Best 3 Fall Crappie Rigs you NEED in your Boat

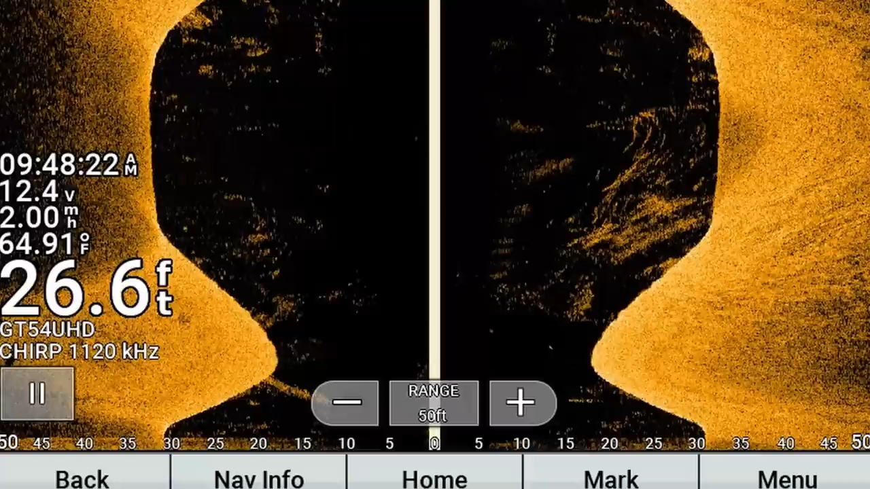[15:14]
On screen: depth 26.6 ft, water 64.91°F
I mean, you can see it on the side imaging, but that hard to soft bottom, it's gonna be a darker return for the soft bottom.
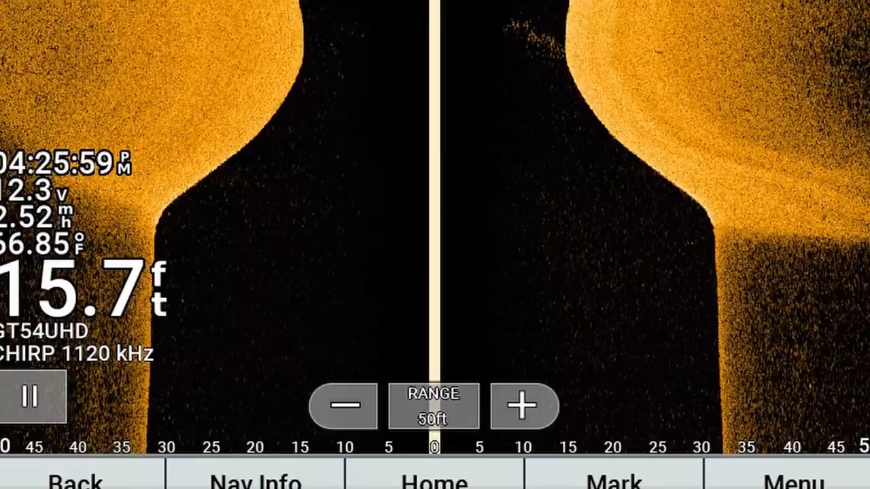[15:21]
And I drove around it. You can basically see on my GPS mapping system, I've been driving right pretty much on that edge the past couple days.
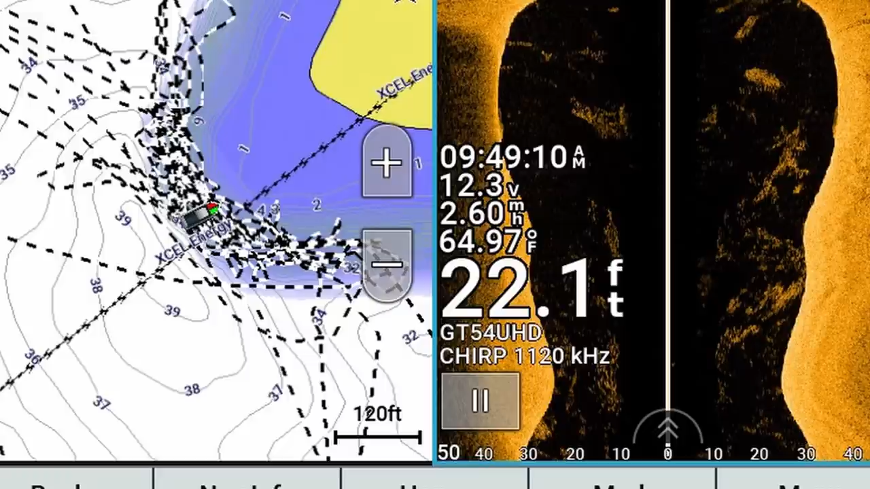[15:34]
On screen: depth 22.1 ft, water 64.97°F
One great way to fish this type of structural transition is just to long line.
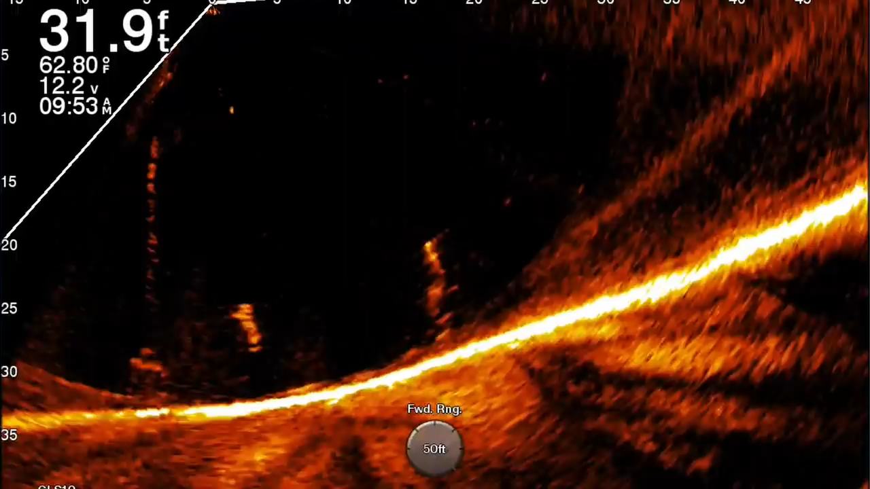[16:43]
On screen: depth 31.9 ft, water 62.80°F
There's a, as it slopes up towards this big sand flat, there's a sharper return, and towards the bottom here, if I go out, see how it's kind of a duller return as I point out towards deeper water? That's kind of that, that's that transitional edge. Honestly, how I would do it is if I would just drop waypoints with my side imaging
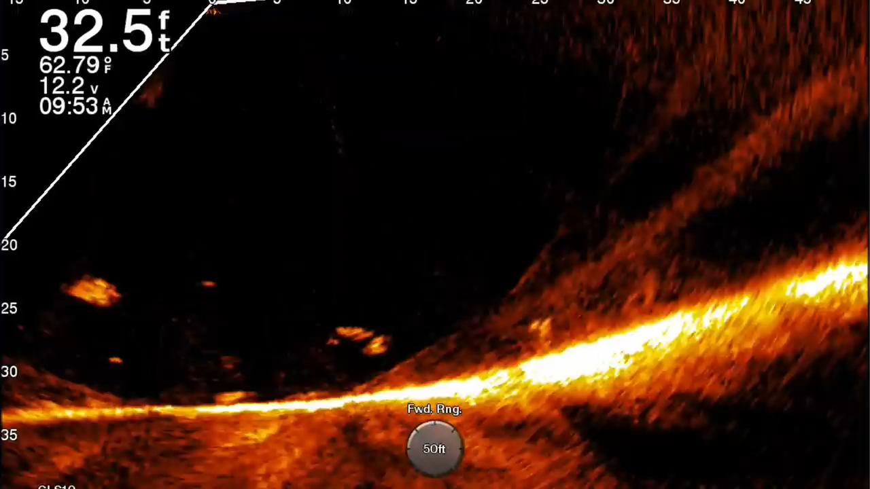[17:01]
On screen: depth 32.5 ft, water 62.79°F
on where this structural transition occurs, and then I just troll that line of waypoints.